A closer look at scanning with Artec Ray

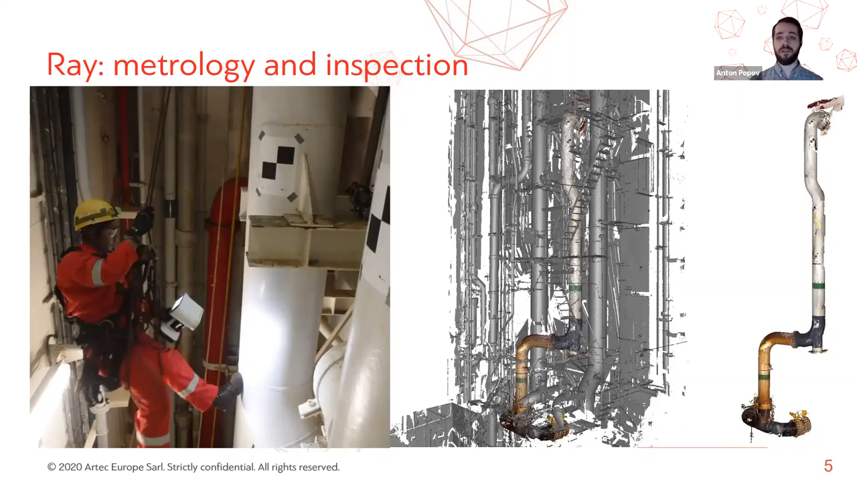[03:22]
which effectively eliminated the error accumulation across the length of the pump. We will elaborate on this workflow of combining ray data and leo data further on in the webinar. All raw data sets were then fused together into just one single model, which was then exported to GeoMagic DesignX, where it was reverse engineered and converted into a set of two-dimensional drawings. Even though the scanning project was immense, a team of just four people was able to complete it in two days without the need of shutting down the site. If you want to learn more about this project,